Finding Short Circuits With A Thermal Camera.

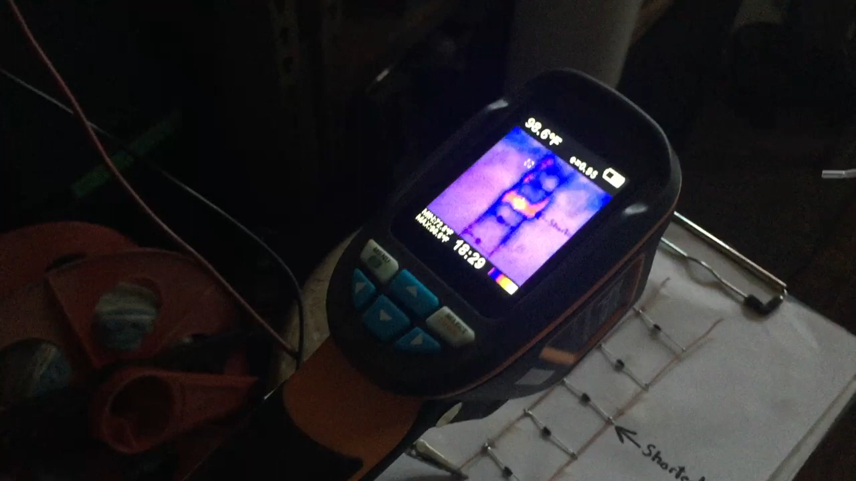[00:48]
Now this particular camera is not a real high-end camera but it's good enough for what I'm doing here.
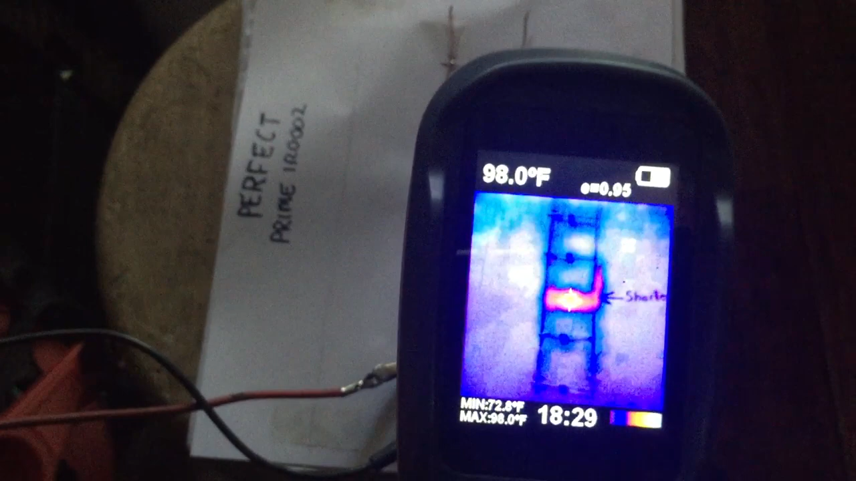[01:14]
On screen: spot 98.0°F
So if you take a look at it under thermal imaging camera here I've
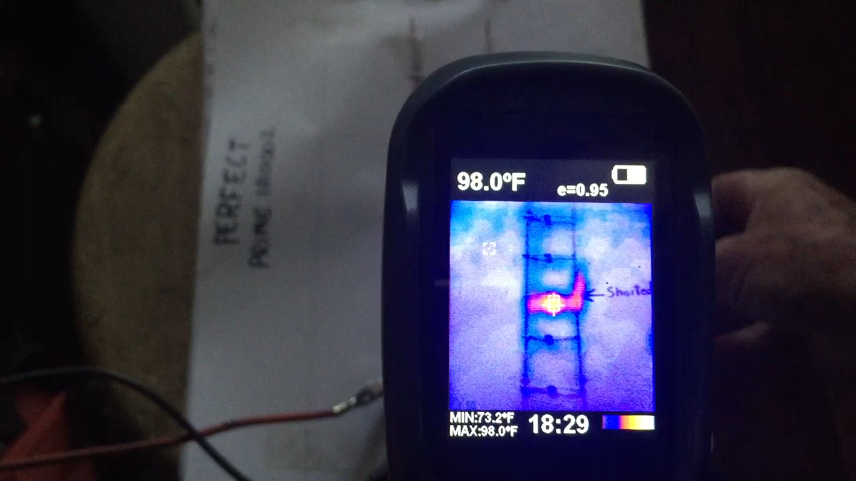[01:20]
On screen: spot 98.0°F, max 98.0°F, min 73.2°F
got about one amp of current going to the diode and I could actually get a signature to come off of it a heat signature with less less than an amp I
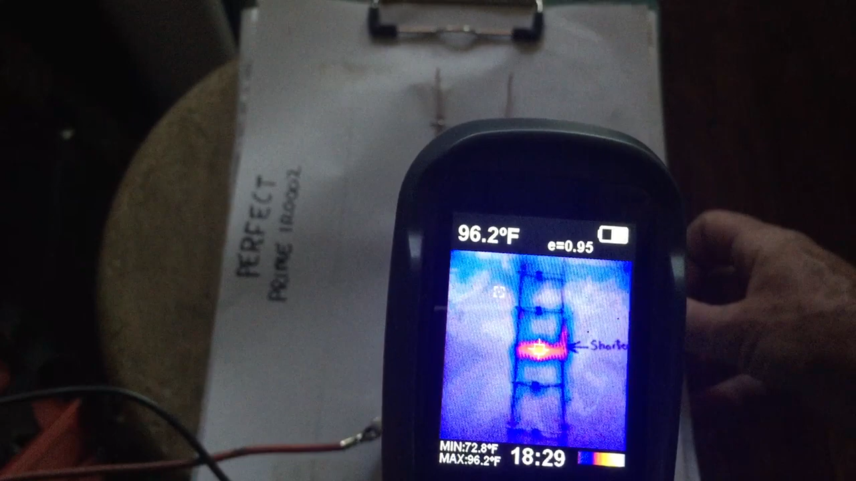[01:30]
On screen: spot 96.2°F, max 96.2°F, min 72.8°F
could do it with a half amp and it seemed to work fairly well.
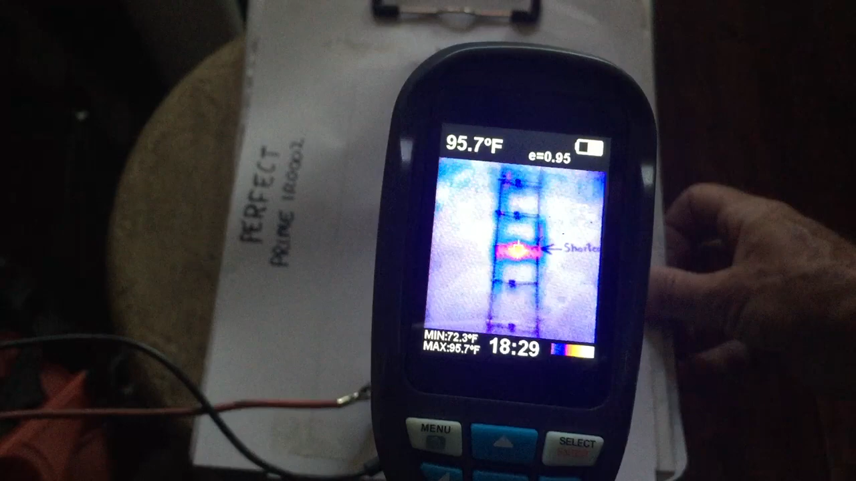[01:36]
On screen: spot 95.7°F, max 95.7°F, min 72.3°F
The other thing I noticed about this particular camera though it's got a target area on it little I don't know if you can see it on the
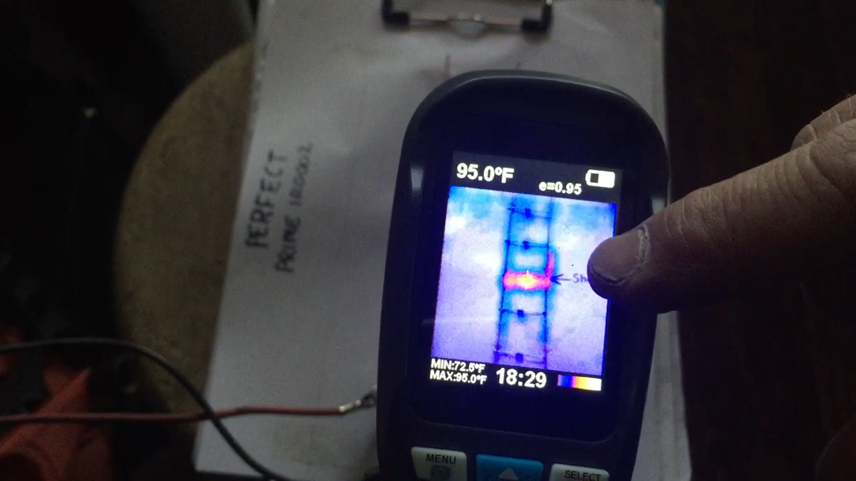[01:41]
On screen: spot 95.0°F, max 95.0°F
camera there are little icons that show up and if you don't get them lined up just right you don't get a very
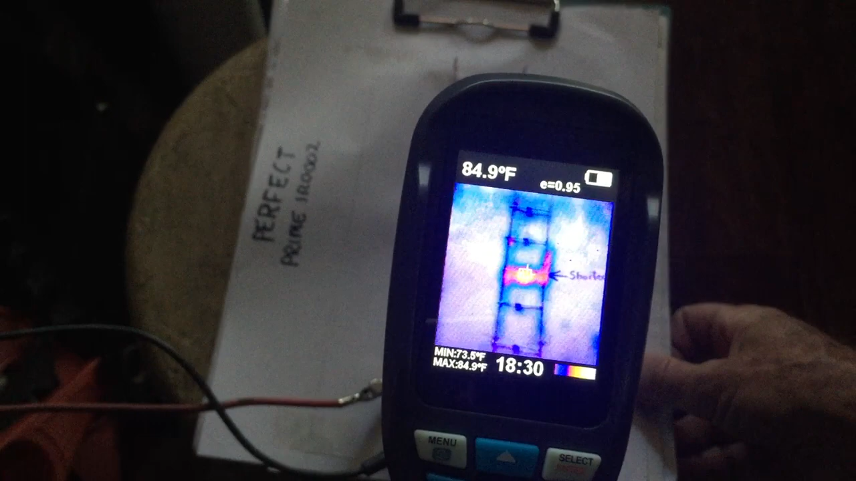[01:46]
On screen: spot 84.9°F, max 84.9°F
accurate reading as far as the temperature on this thing goes. Let's see if I can move that.
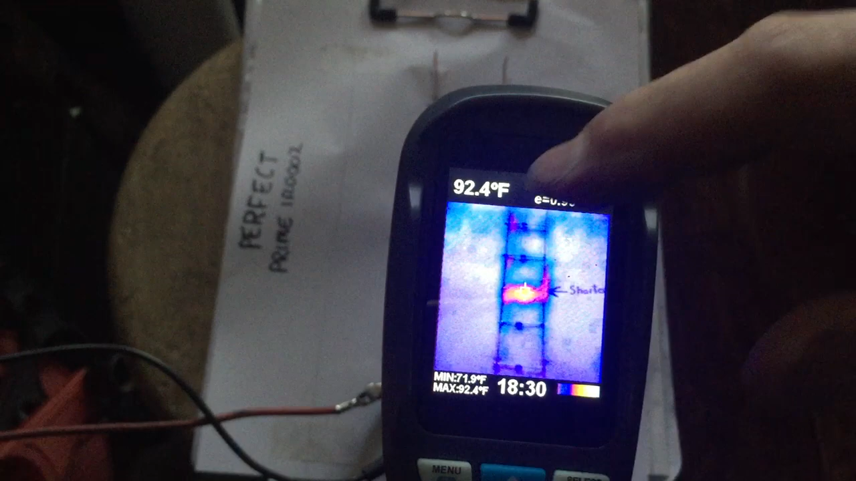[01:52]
On screen: spot 92.4°F, max 92.4°F, min 71.9°F
See I just got it up to 92 there and if I move it off target it quickly drops back down to 88 or whatever.
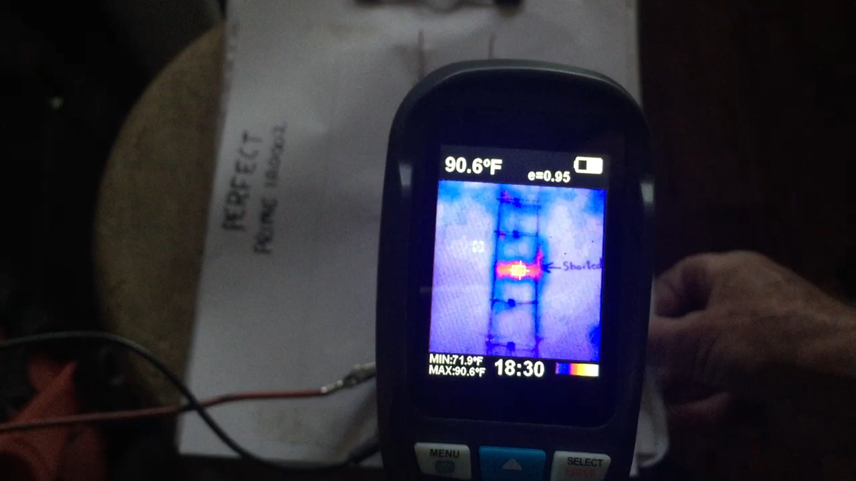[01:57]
On screen: spot 90.6°F, max 90.6°F, min 71.9°F
Let me pull it down like that you'll see what I mean.
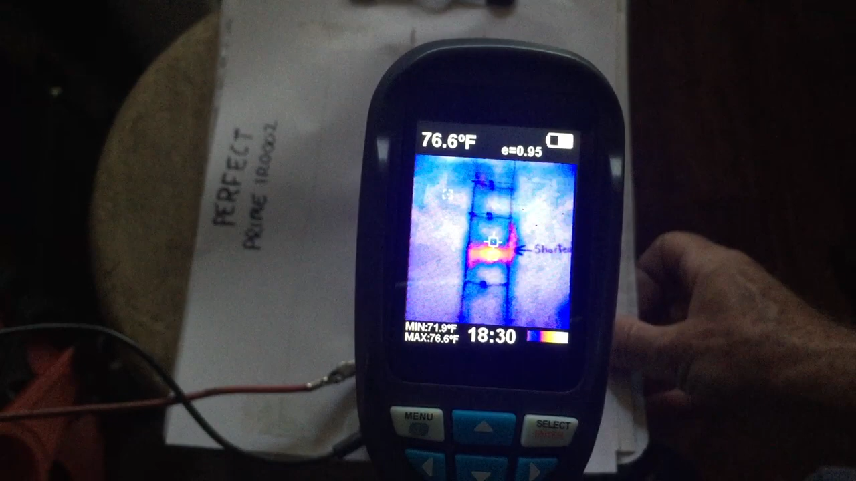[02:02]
On screen: spot 76.6°F, max 76.6°F, min 71.9°F
There we're down to 76 so you're going to get this lined up pretty good here if you're wanting to get a temperature reading.
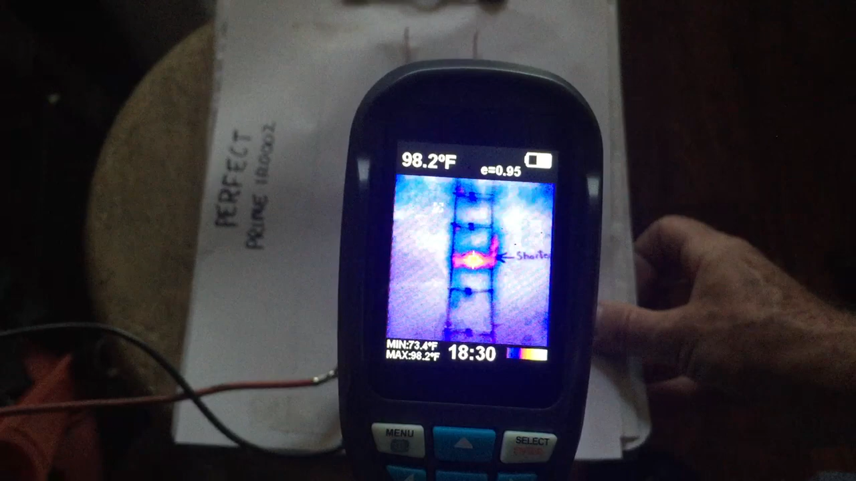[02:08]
On screen: spot 98.2°F, max 98.2°F, min 73.4°F
Anyway got it up to 98 right there.
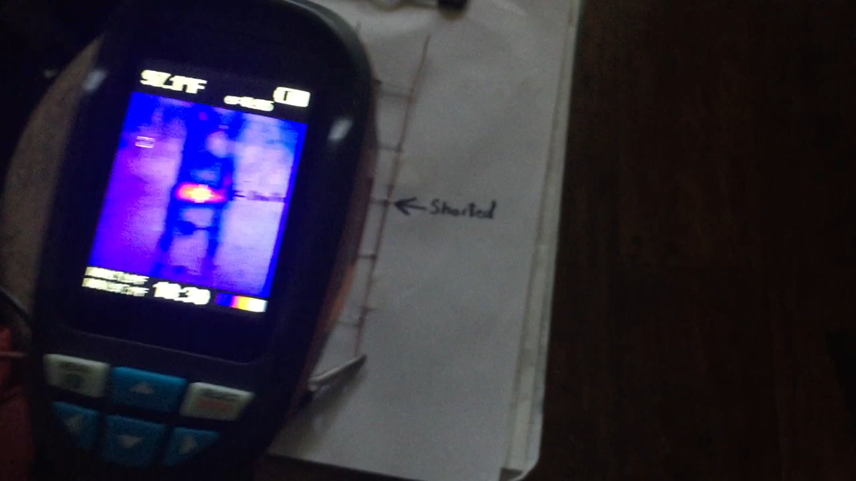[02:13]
So along this line I begin to wonder about other possibilities such as using a laser temperature probe. Let me go ahead and turn the light on here.